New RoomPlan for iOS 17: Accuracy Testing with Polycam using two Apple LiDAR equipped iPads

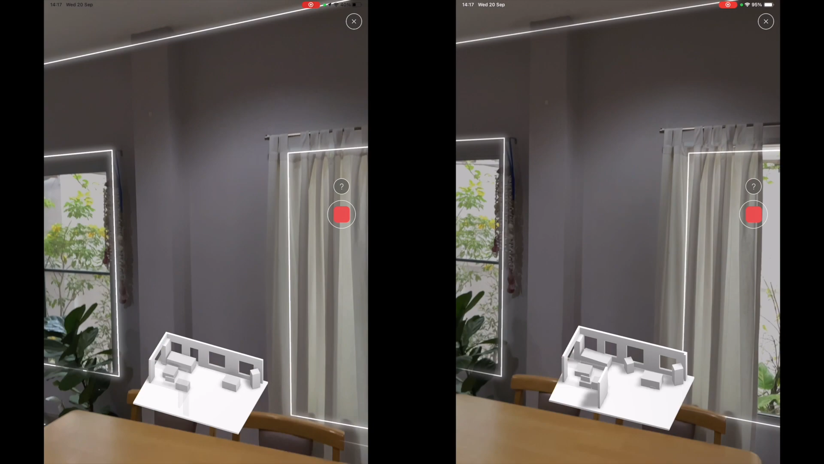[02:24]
Pay attention to the four windows in the preview model now and we will return to them later in the video when we are examining the output.
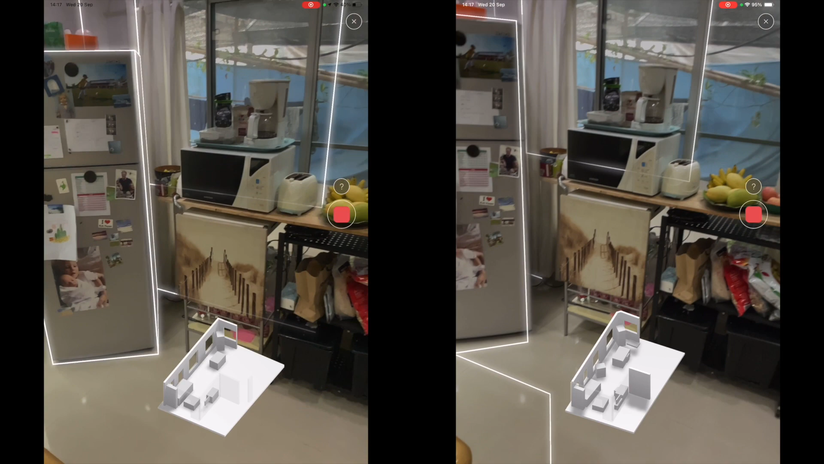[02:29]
Polycam is one of many apps that utilizes the Runeplan API and the LiDAR hardware.
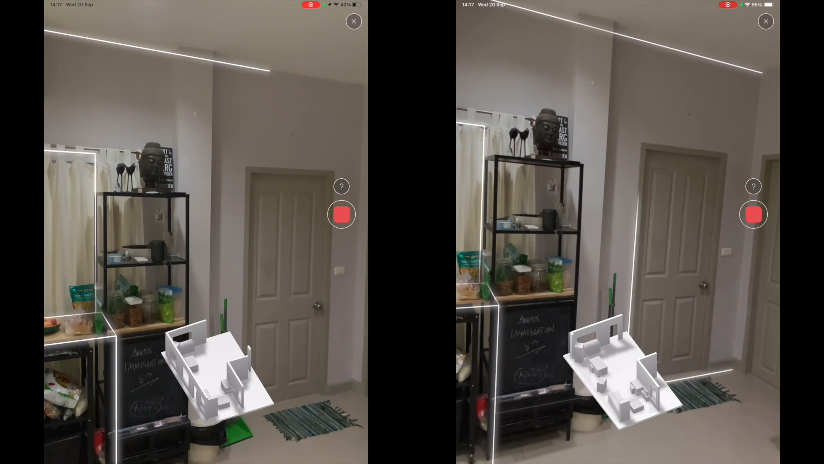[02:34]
Their version is called Room Mode and it's just one of several reality capturing modes that they support with their app. The Runeplan API is an automation that's built by Apple and it takes raw Apple LiDAR 3D data and converts it into a more optimized 3D format.
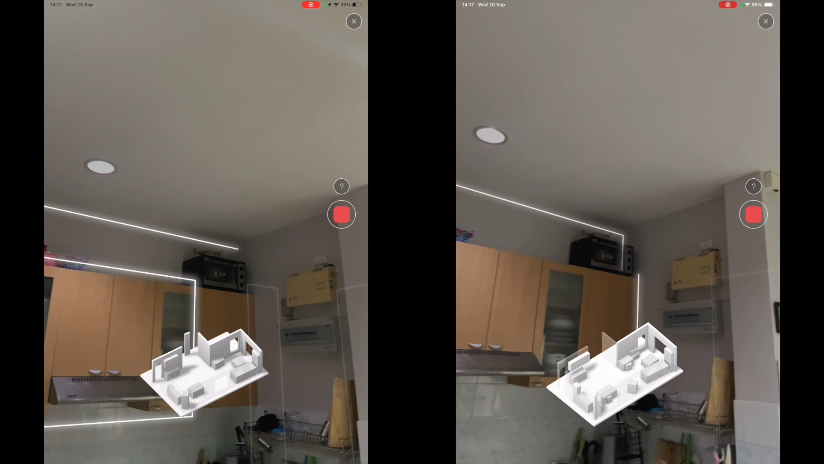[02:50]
This is in terms of size and complexity of the geometry and the structure of the data. I will show you more about this in the comparison section.
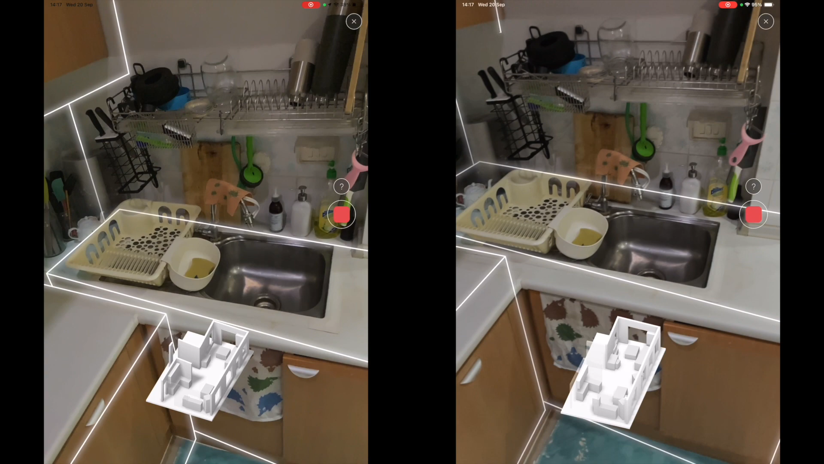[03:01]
So, Apple are essentially aiming to automate a step in traditional 3D production workflows,
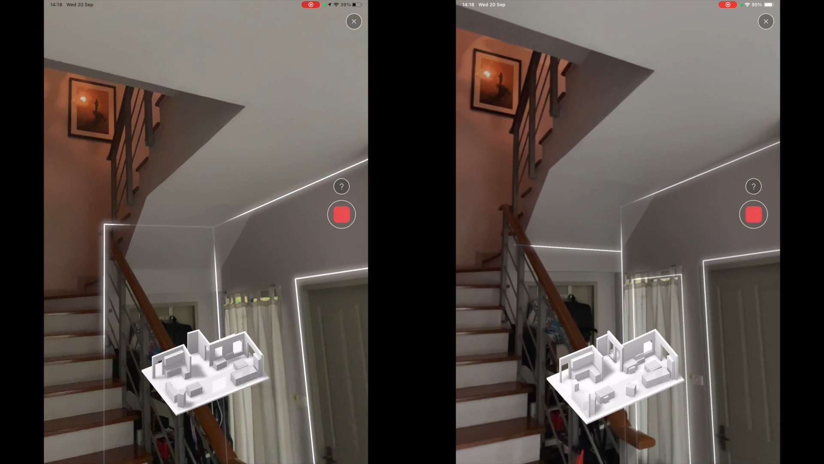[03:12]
So the reason for that manual time being spent today or
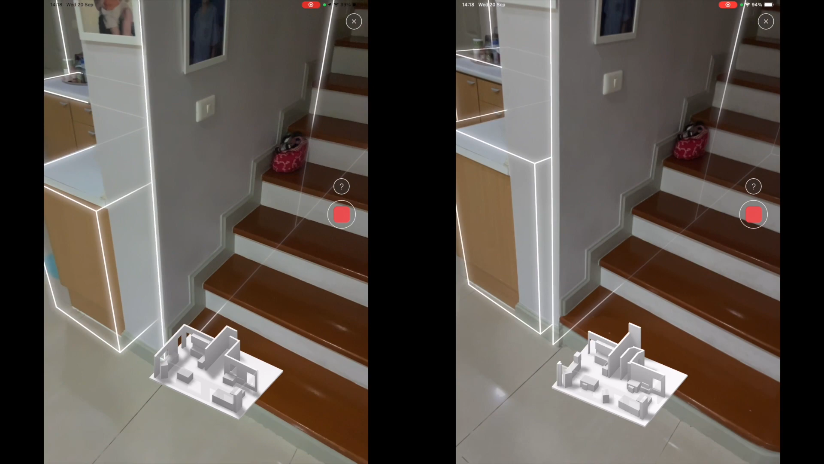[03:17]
Apple trying to automate this step is basically because the resulting 3D model will be much more useful
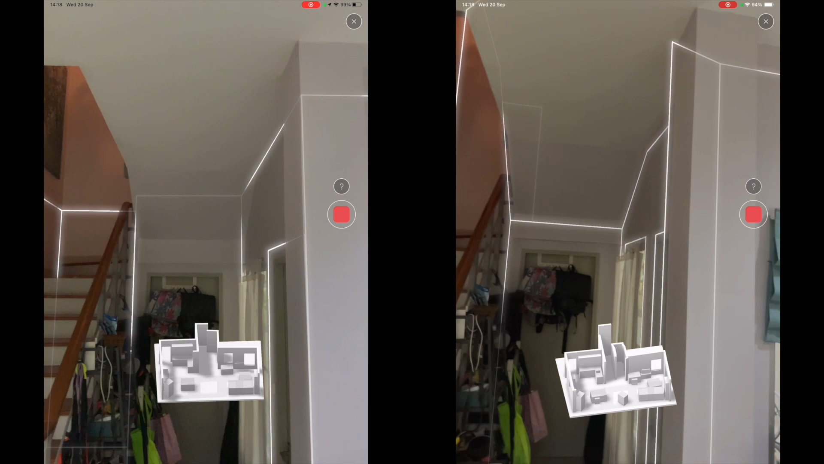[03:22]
further down the land in workflows such as creating a clean looking 2D floor plan.
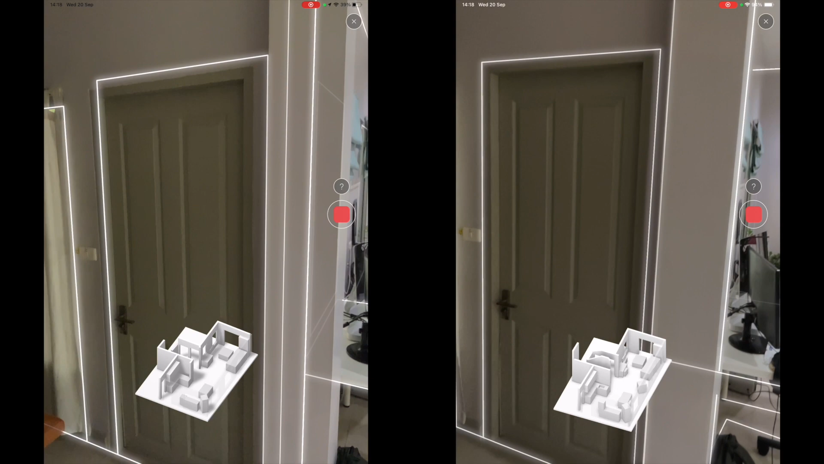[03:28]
Here you can see a difference on the screen how the diagonal ceiling is being picked up on the right hand side but not on the iOS 16 version.
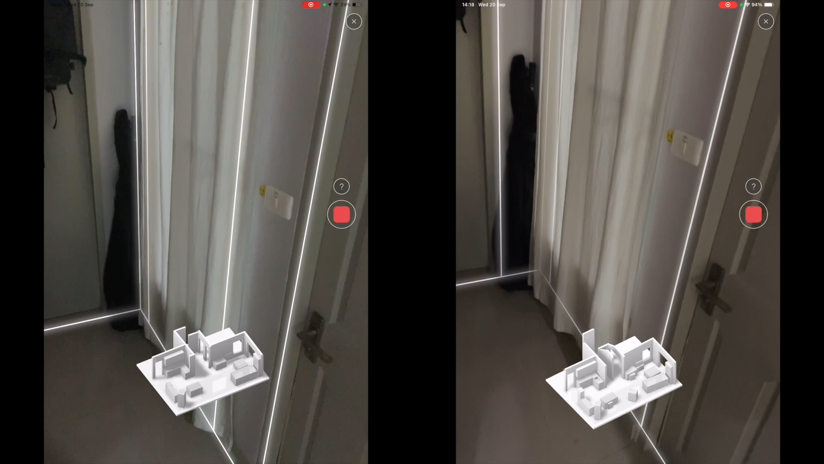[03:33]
Other than that I did not pick up any big differences between the two versions. And now I'm coming back to the place where I started my scan to finish it up and attempt to capture the missing window.
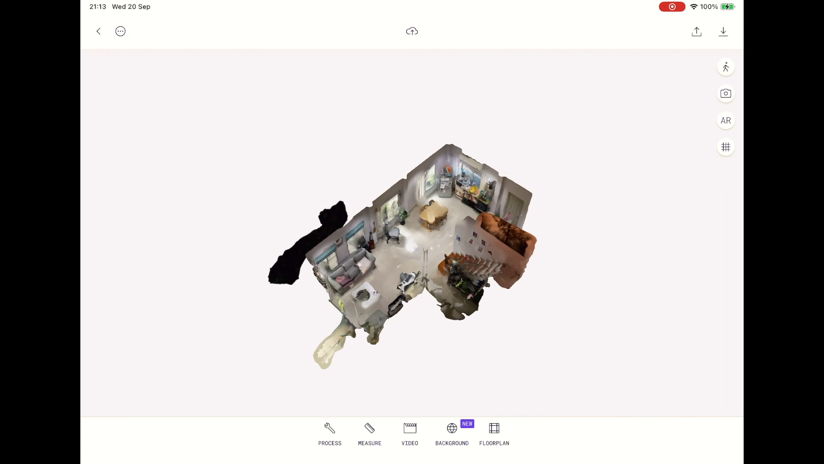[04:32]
You can also export the PDF file now which I guess is new.
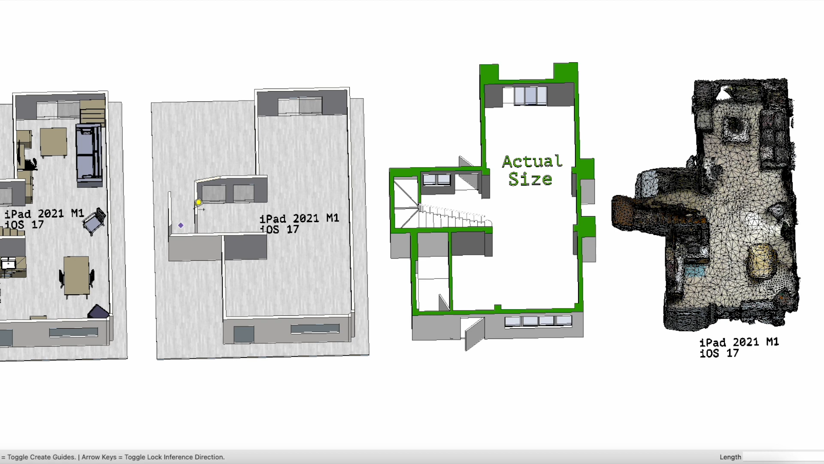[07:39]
Here we are looking at the actual size which is 320 by 447 and 450 at the last wall there.
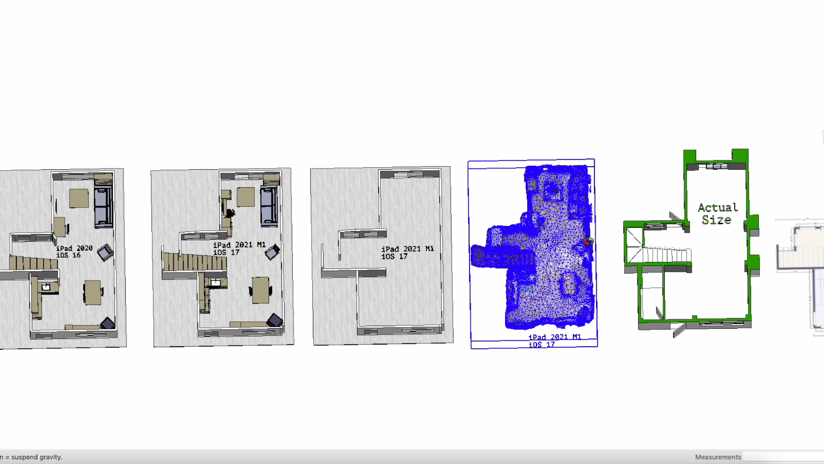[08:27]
By lining up the iOS 17 version with the actual size we are able to see these differences more clearly.